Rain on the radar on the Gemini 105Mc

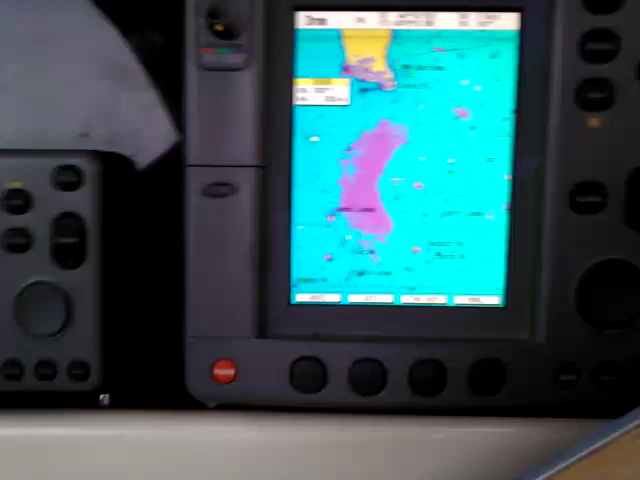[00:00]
okay so we got a bit of rain coming and see it on the radar